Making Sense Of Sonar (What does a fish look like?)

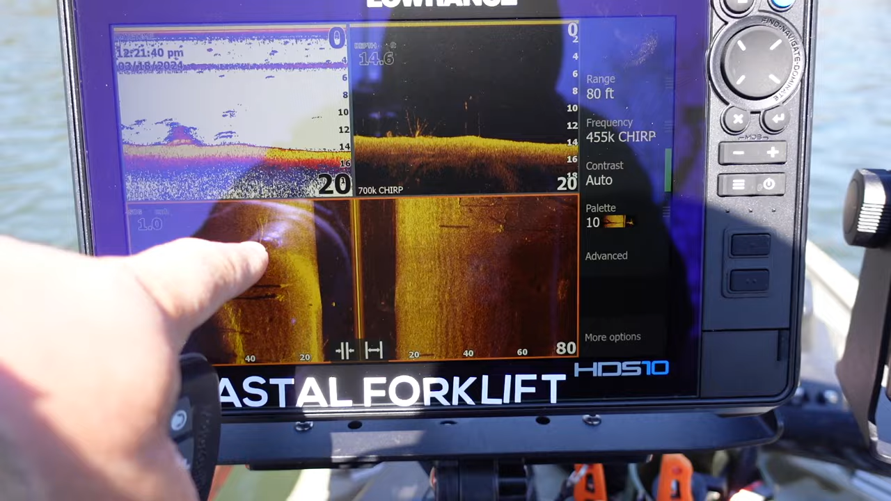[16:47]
Notice I just say fish. I don't know if they're bass or not. They're more than likely bass because that's right at the mouth of this spawning bay. And I would go and, and, and, you know, at least fish the area a little bit, see if I can get one to bite. Okay. So I just turned all the way around. I'm going 180 degrees going the opposite direction. I just was, so you'll see the same trunks on the right side now. Okay.
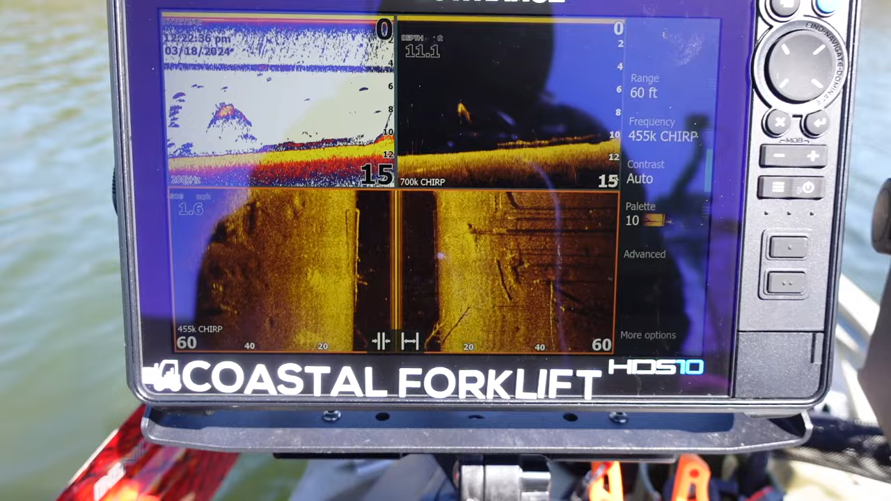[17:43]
But, uh, here, I'm, you know, as I get into these things that really require a lot of detail, I'll zoom in, which reduces my distance out, but it gives me more detail. And then I'll, uh, I'll just slowly scan. My favorite is between 1.5 and two miles an hour. Whew. There was another stump. I almost hit. See it?
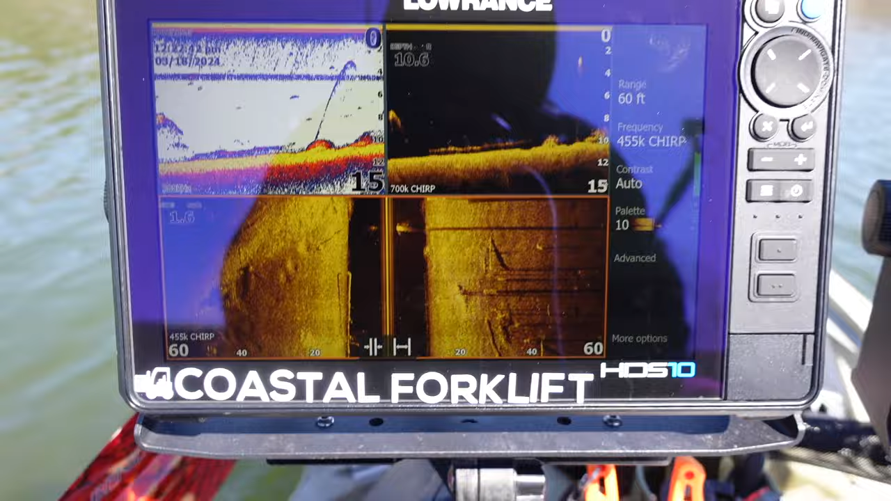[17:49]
Hard to look at this and look up at the same time. So here's a road bed. We're going up. There's a culvert right there.
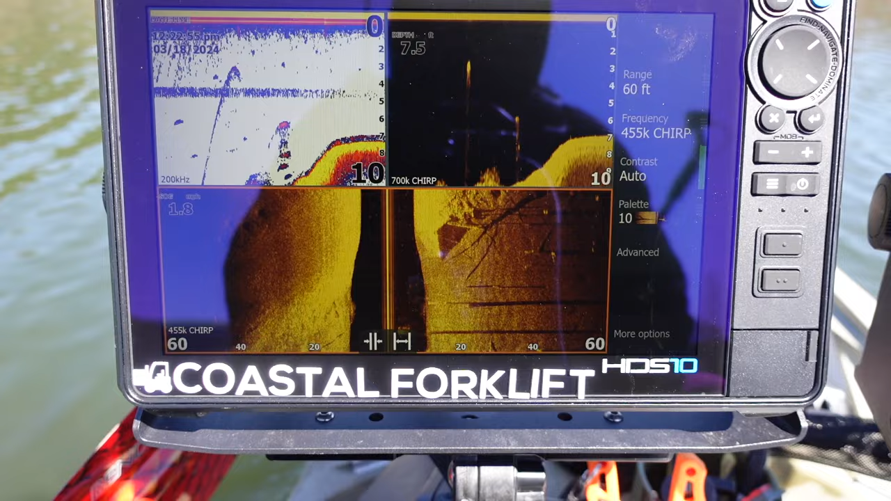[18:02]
It's one side of the culvert. We're going across the road bed, a little bit of an, at an angle.
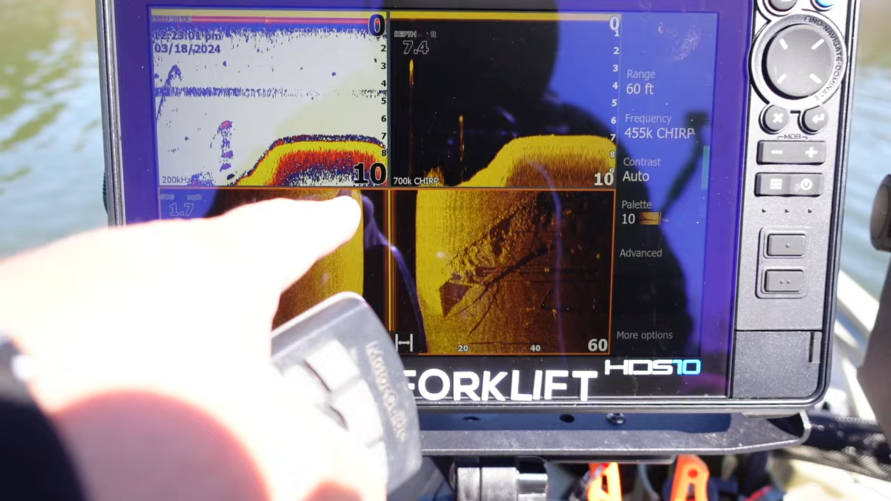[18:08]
So the culvert, the rest of it's right here on the left side. Another trunk of the tree. We're almost hit.
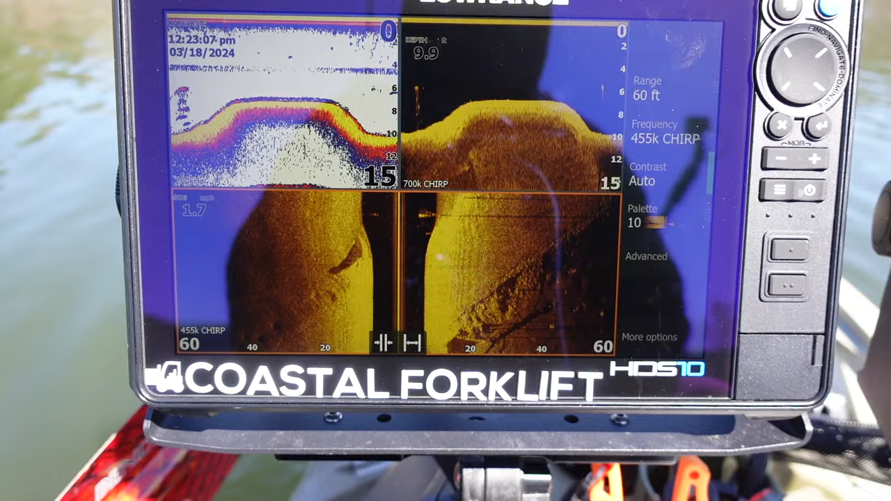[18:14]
So I'm going to go up super shallow. And there might be some bass up here getting ready to spawn. I don't know. This cold water though, this cold weather though, it's got them all funky. All right. So I am going to kind of try to keep the boat in about five feet of water and shallow waters on my left, deeper waters on my right.
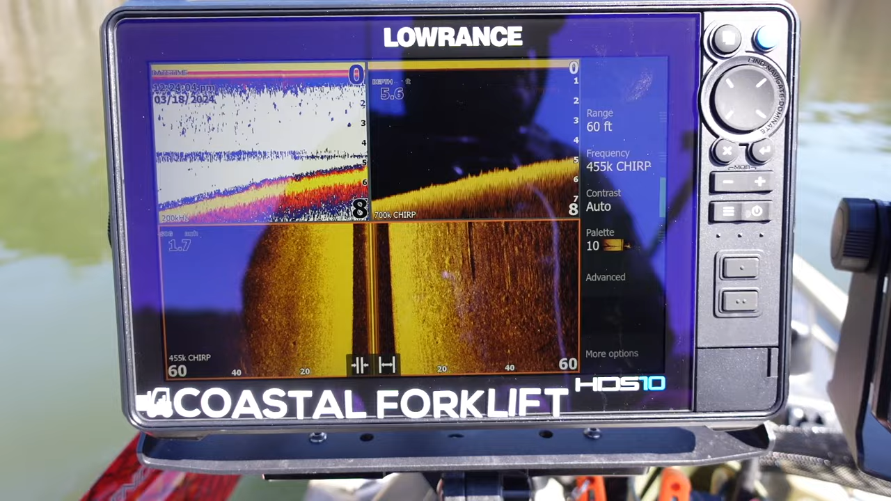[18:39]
Parallel in the bank, trying to miss some stumps that are up here. And I'm just kind of looking for something that might hold a pair of bass that are getting ready to spawn.
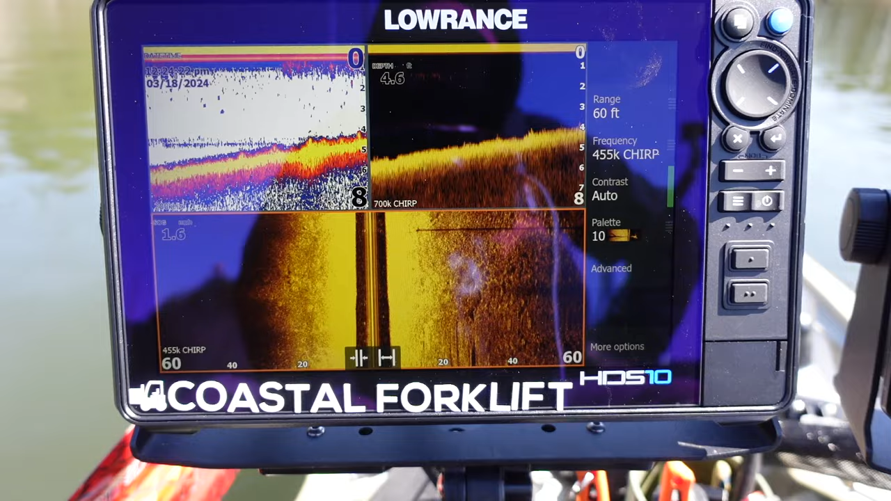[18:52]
And I'm looking mainly to my left because like I said, four or five feet of water, they're not spawning out here yet because this is early, early. And if they're spawning, they're going to be way up shallow. I'm going to, nice thing about a kayak is I can lean to the right a little bit and get a better signal to the left side. That's what I did right there.
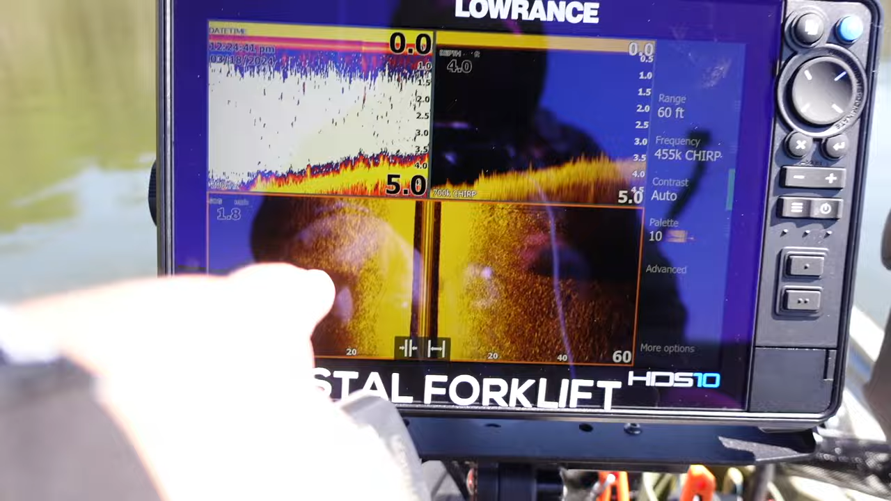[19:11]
I leaned to the right. And right now I'm trying to miss some stumps. So I almost, I just basically just killed the motor and I'm just drifting right now and looking. See, there's a little something right there. There's a lot of like moss and stuff on the bottom and that's kind of what grass would look like,
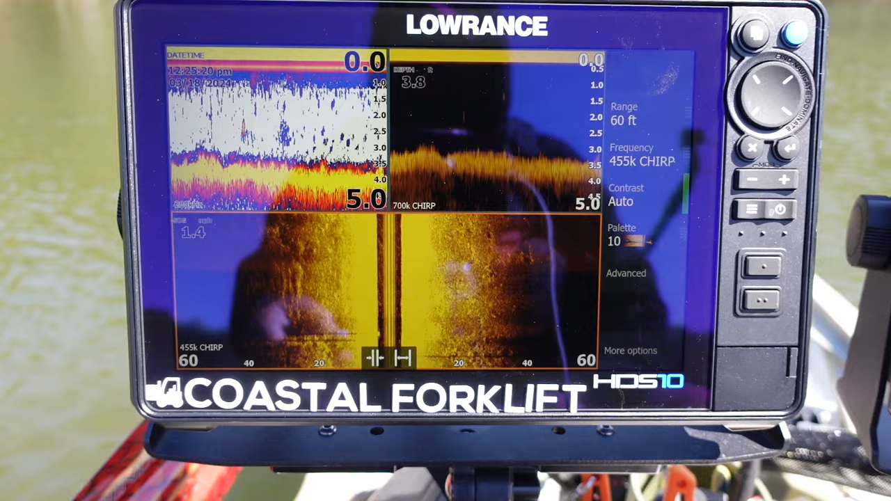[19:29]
but that's not the kind of grass I like to fish because it gets hung up all in your baits and things like that. All right. So I want you to look right here.
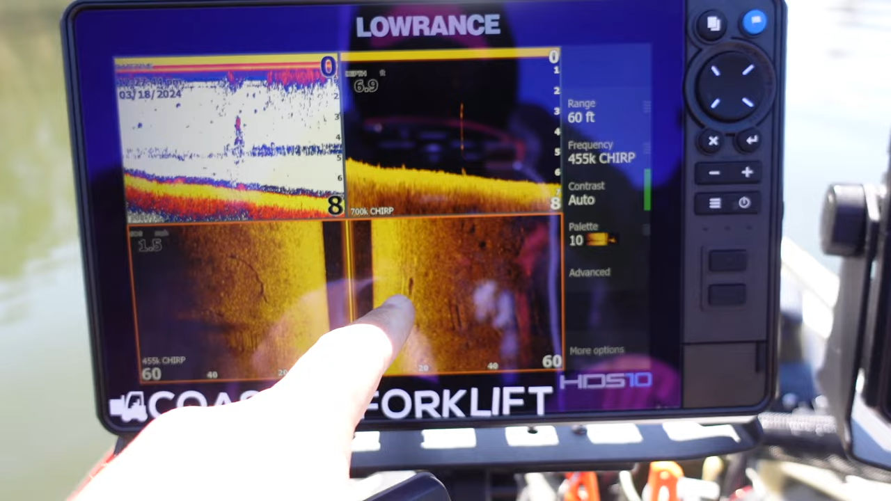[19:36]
That's a good size. We were going pretty slow and I turned at the same time, but that's a good size fish right there. And it's right on the outside of these stumps.
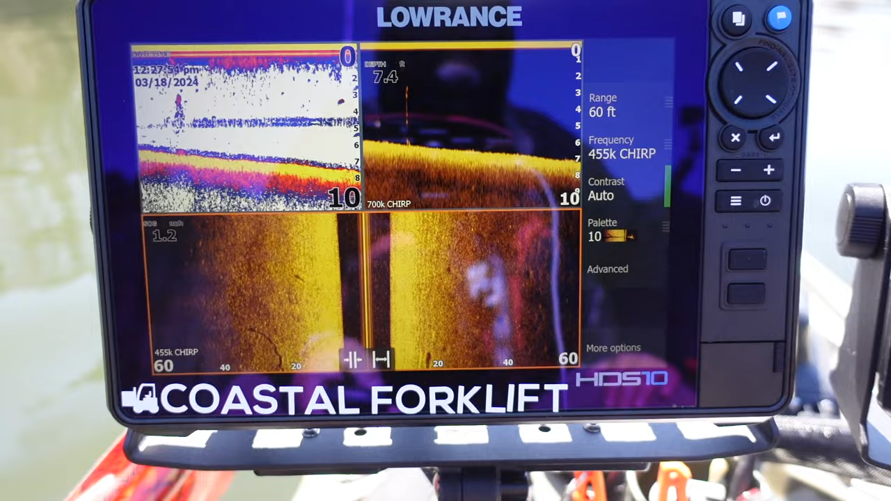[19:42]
So that very likely could be a bass. It's just kind of cruising out here, hanging out out here. Crazy.
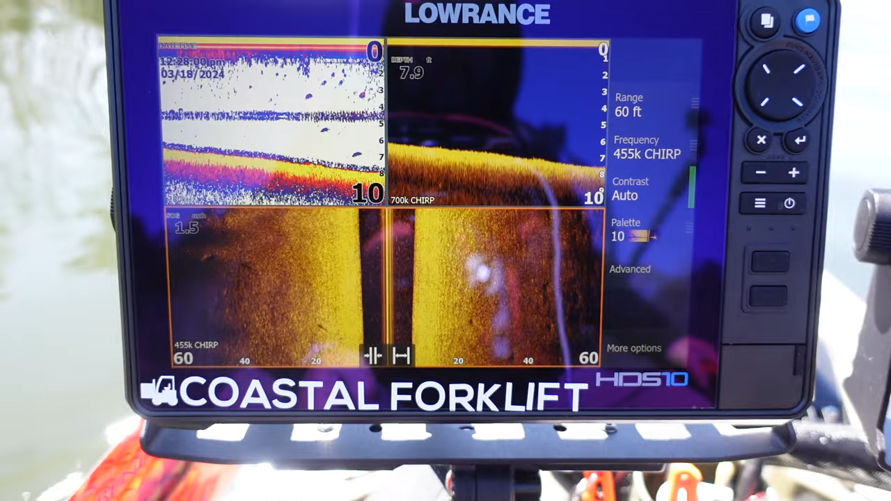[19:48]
But unless they're off the bottom, you really can't identify them that hard or that easily.
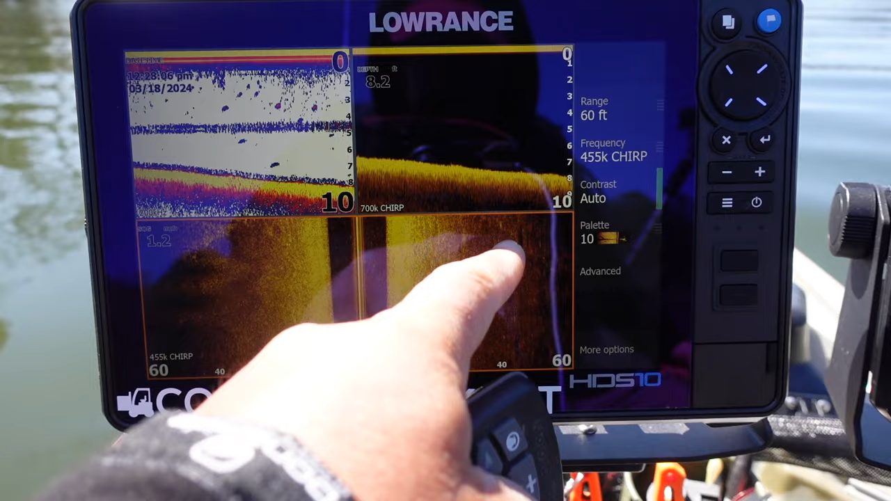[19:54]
You know, that might be a fish sitting on the bottom and that might be a fish sitting on the bottom. But it's hard to tell the difference because there's just no shadow behind them.